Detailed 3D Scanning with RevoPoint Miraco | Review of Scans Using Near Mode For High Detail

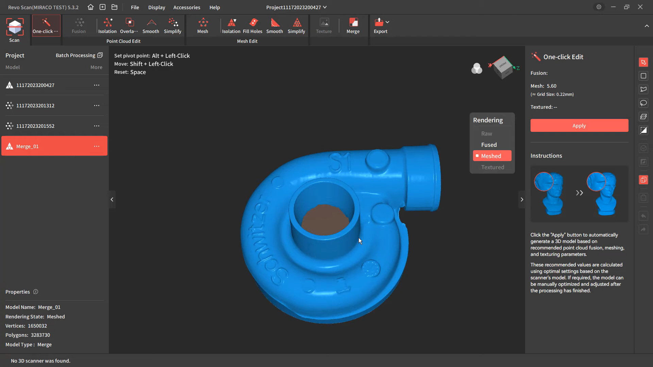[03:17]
Now, I did do this in two different scans.
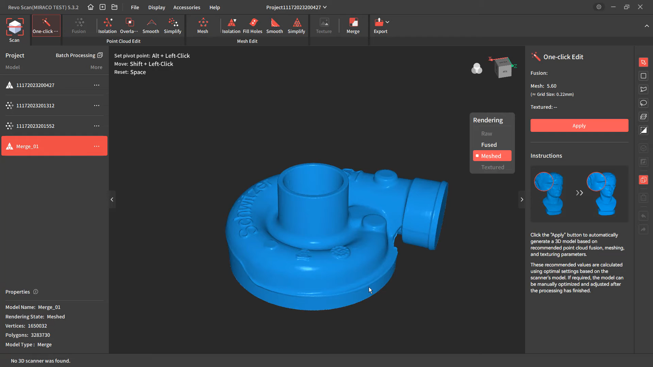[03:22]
I scanned the top, I flipped it over and scanned the bottom, but I ended up capping this off and partially because there's a lot of lips and features on the inside of the turbo.
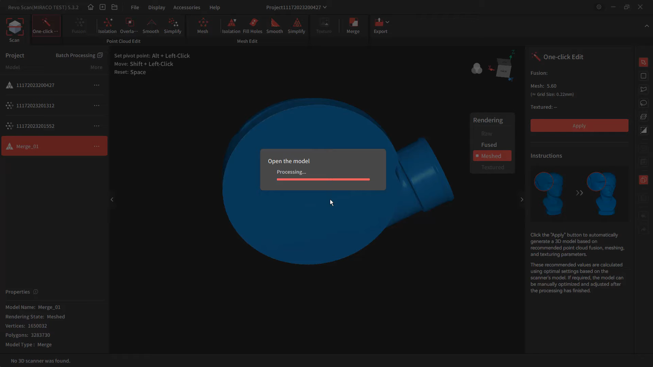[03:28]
And these are areas where I just couldn't capture the data very well. Now, the way that these turbos work, obviously, is we've got this compressor housing and we can kind of get
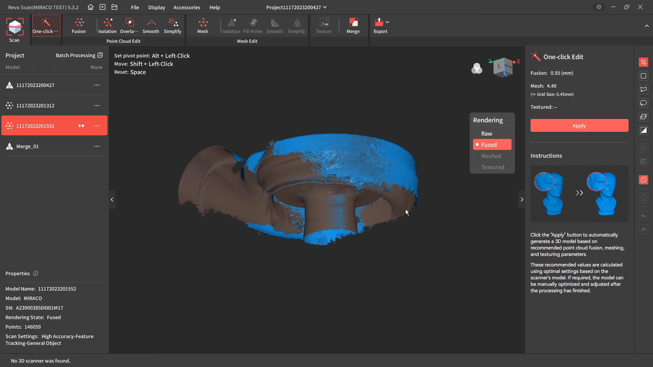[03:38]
enough detail on the way that it transitions inside of there,
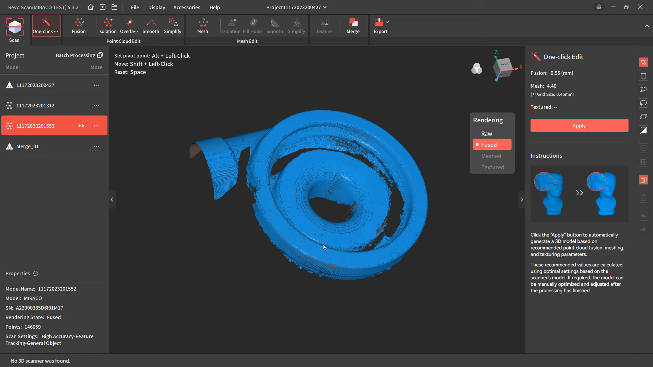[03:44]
but because it goes from a very small area here and then a very deep cavity, it just couldn't pick up down in those areas. Now, I didn't really coat the thing with scan spray in there, but in general, scanners don't like to scan into those deep cavities.
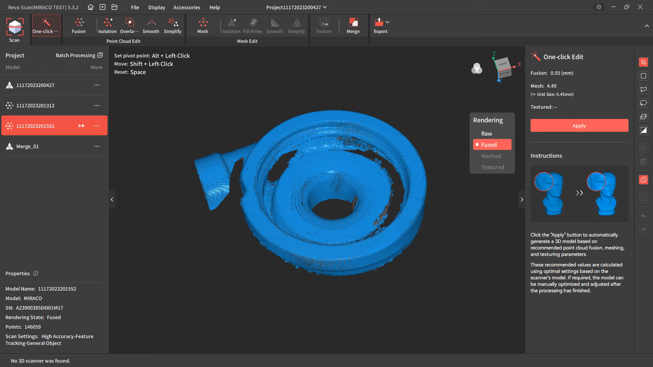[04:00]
So, let's take a look at this in Fusion 360 and see what the mesh looks like. So in Fusion, I brought both the sort of raw, unprocessed mesh and then I brought the smooth mesh on the left.
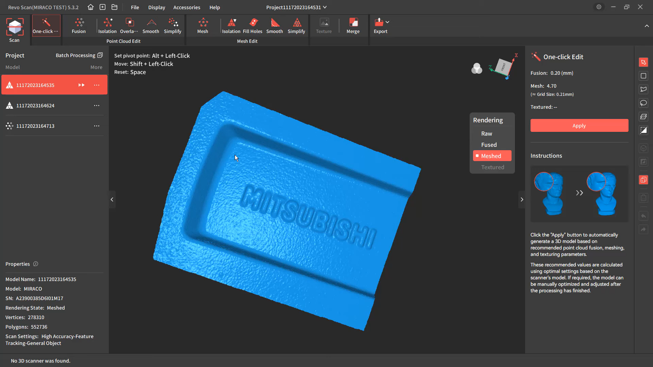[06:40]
So it doesn't look very smooth, but in reality, that's actually what the rim looks like. It does have that sort of texture to it because it's not a machined finish.
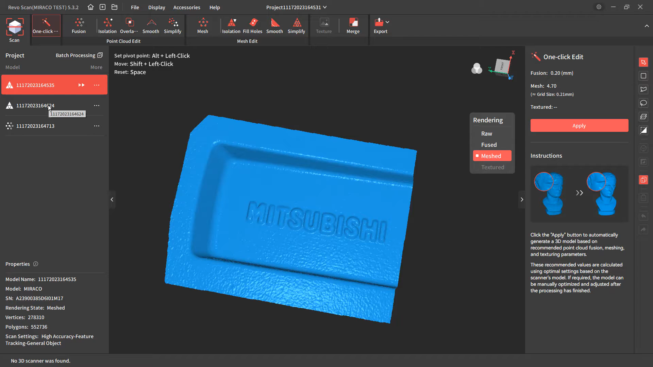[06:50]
Now, I did pick up the Mitsubishi logo and I also picked up some details on the size of the rim.
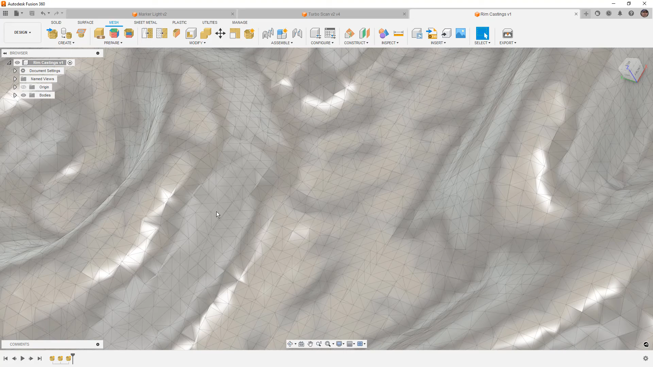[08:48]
So we are picking up more of that detail.
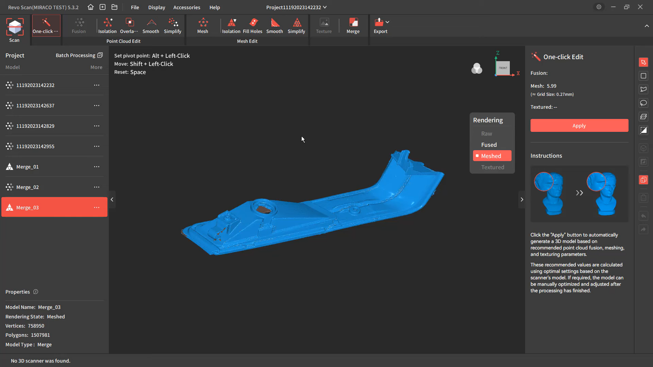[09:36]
So this last part was probably the trickiest part and maybe the most common thing that you might try to reverse engineer. So this is the marker light and actually goes this way.
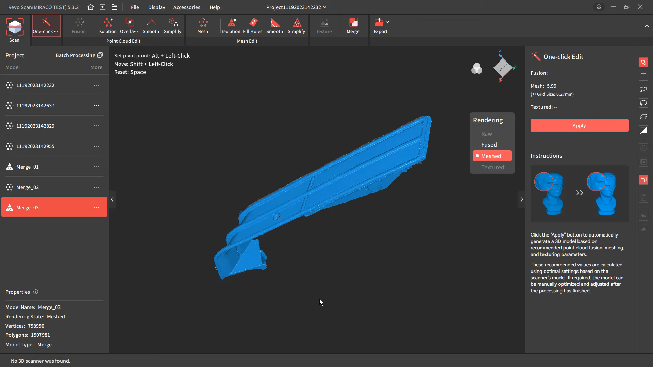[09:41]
This is the marker light off of the same car and basically there are three or four different scans merged together and there's still some missing data here. So I'm going to talk about what it did well, areas where it struggled a little bit and kind of my overall impression.
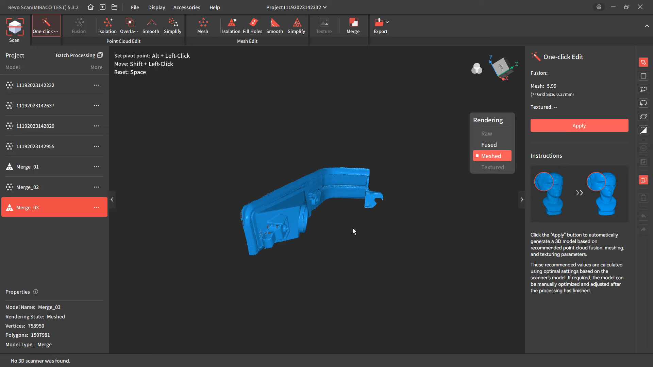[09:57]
Now, if we rotate this around,
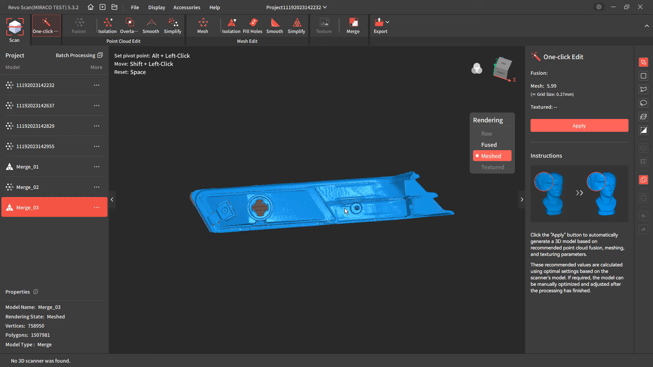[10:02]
there is enough information here to pull out. We can see Stanley, we can see the part number, this says USA here, it says Japan over here. Now it's not perfect, but these are tiny letters on an injection molded part. They don't quite have the same presence that we have on things like the casting letters, which are much taller on a rim or on a turbo. So I am still able to pick these out, but it would be much harder. Like I can see that's a 46-04-07.
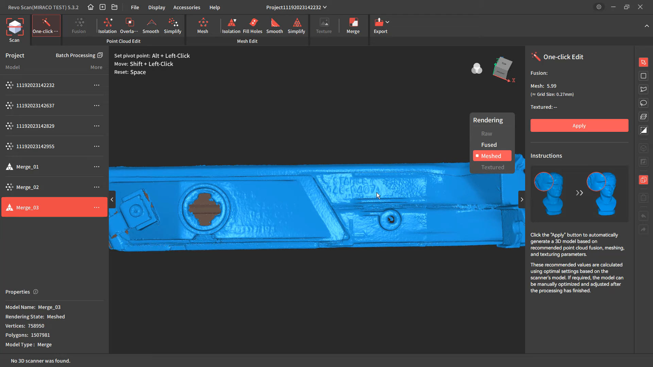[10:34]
There's an L there. This is a big L here for left side.
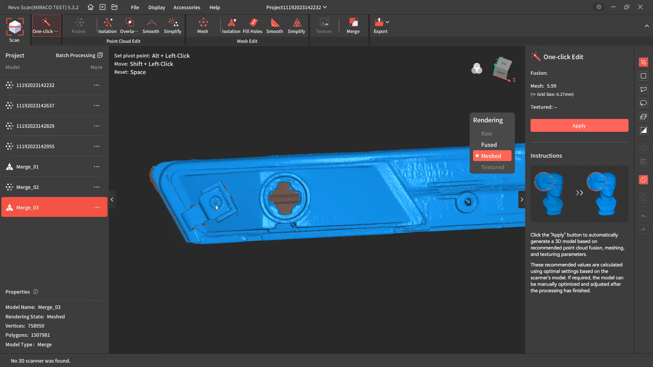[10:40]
And we can see that there's a Phillips head screw here and we can get the information about the marker light, the way that the bulb is inserted. I have plenty of detail here to where I could work this part and I could begin to reverse engineer it.
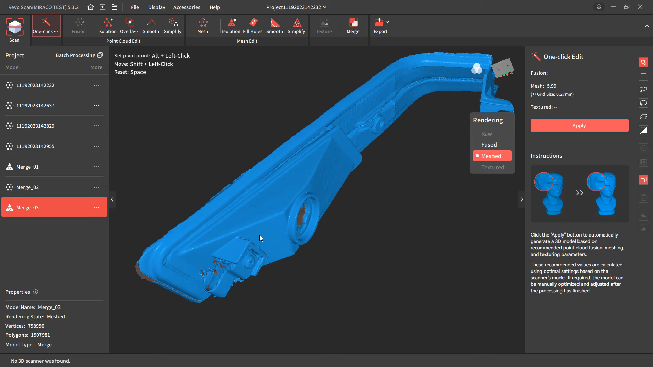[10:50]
Now,
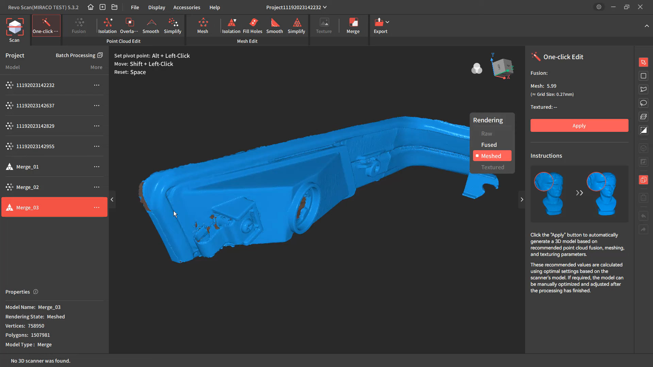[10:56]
the areas where this struggled really come down to the rubber gasket that goes around this part.
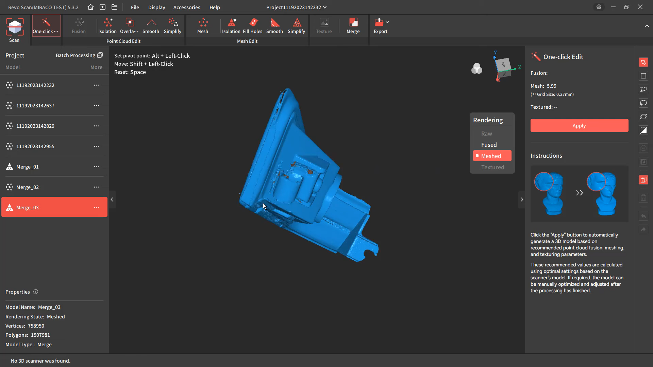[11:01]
Now, in reality, it would probably be best to remove it, but it is glued on. So that's not something that I really wanted to do, but the areas where that rubber gasket are kind of thin on the top and it blends into the rest of the part.
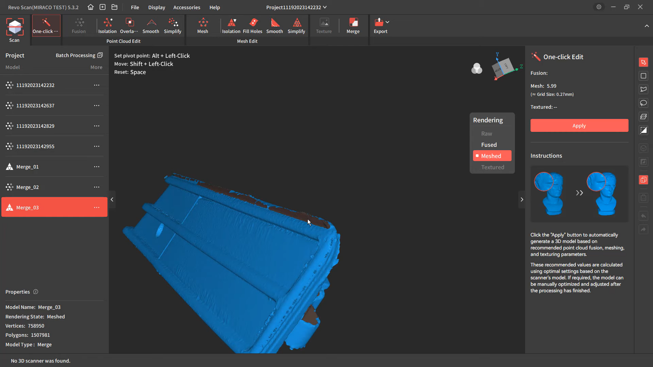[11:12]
Those are the areas where it really struggled. This part also is bowed a little bit because it was broken up here.
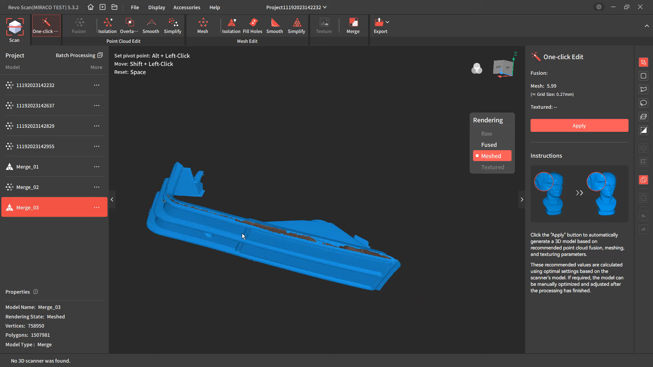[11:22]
It does still screw on here, but this lens is glued in and the part does have a little bit of a bow to it.
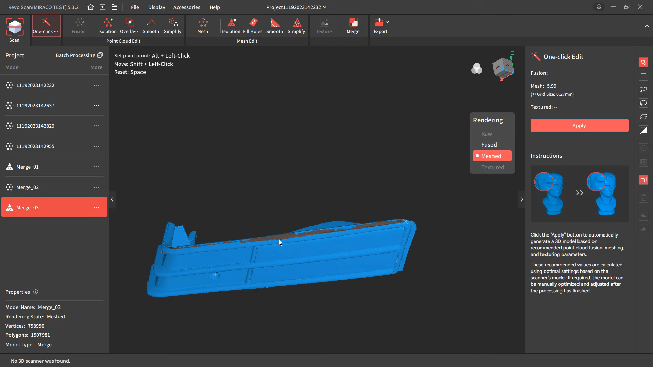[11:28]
So it's not perfectly straight, but overall, I think that it was able to get enough detail that you could replicate this part in 3D if you wanted to. Now, a couple of notes about a part like this.
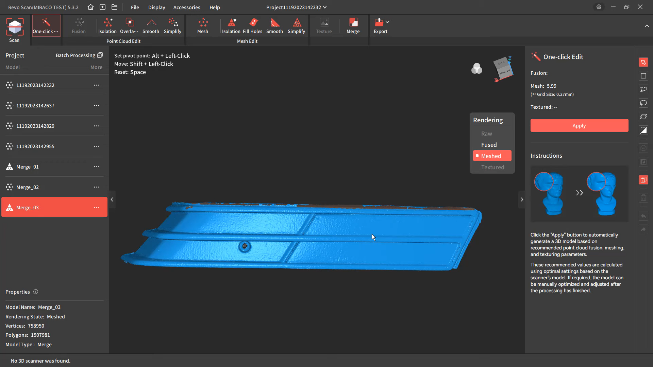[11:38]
We have a lot of fine detail. So for example, this recess for the screw, we've got these little features here and the lens is actually a separate piece that's glued in. So there is a small seam or a gap around it and you can see areas where it tried to fill those in.
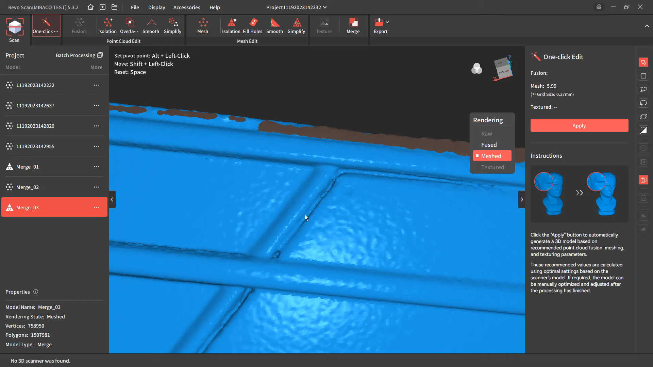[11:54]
Now, I think that you can get enough to recreate a part like this.
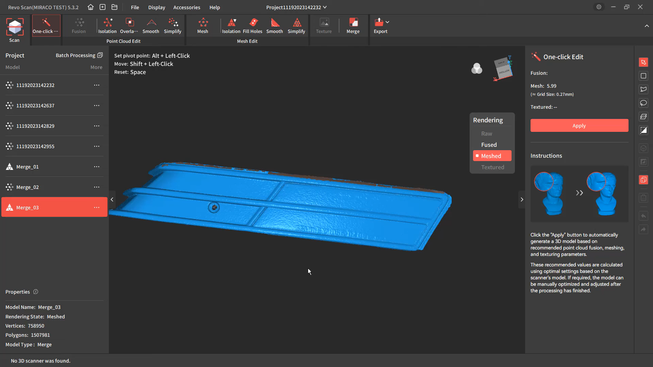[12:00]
It's not going to be a nice clean mesh and it's not going to be something that you just say, send to a 3D printer for a couple of different reasons. One, because the information around that rubber gasket, even though I use ScanSpray, it's so thin and it's black, it just had a harder time picking that up around the outside of the part. Another area where it struggled, and this is not a knock on the scanner at all because pretty much all scanners have this trouble,
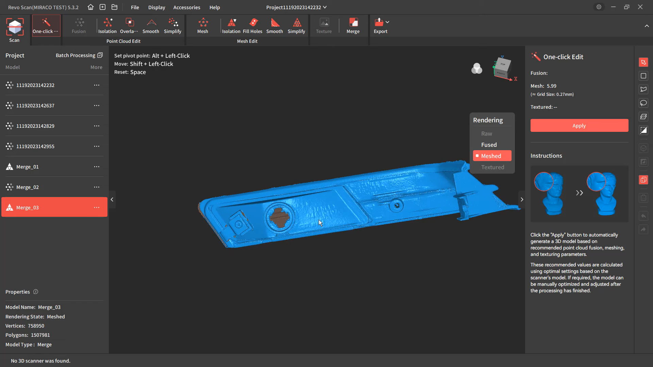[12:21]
is there are some deep areas in the scan.
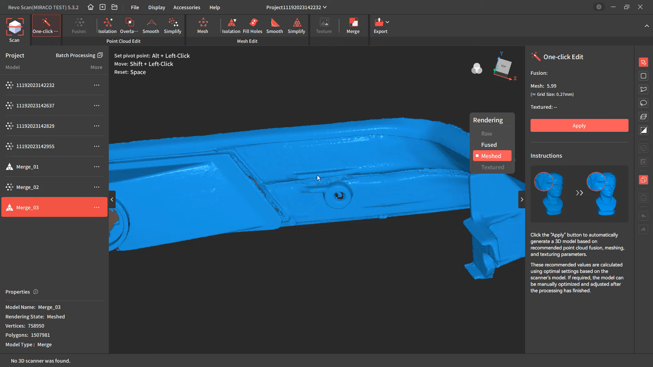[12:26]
So there's a little bit of a structural rib here and then there's a pocket because this is an injection molded part that is going to be the backside of this piece here.
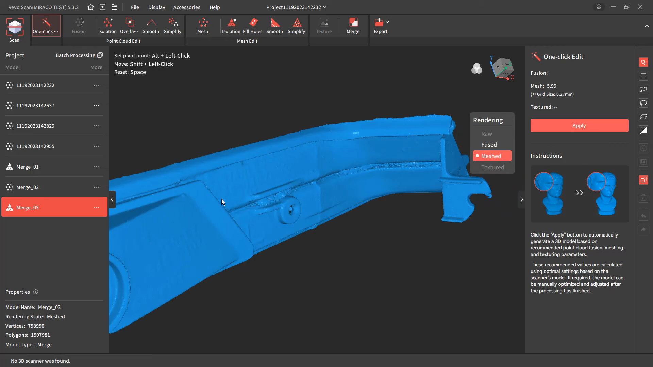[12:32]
Now, with that said,
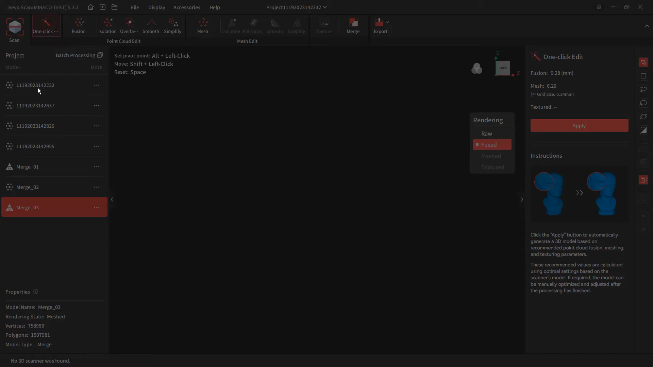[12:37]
if we take a look at things like the raw scan, you can see that it's missing detail or missing points in those areas.
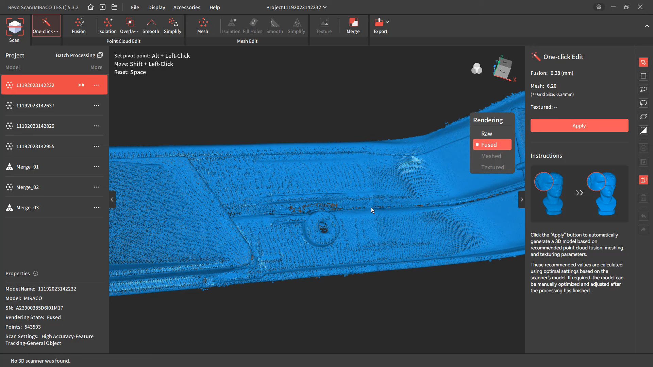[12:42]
And that's simply because it has trouble when it's shining down into a deep area like that.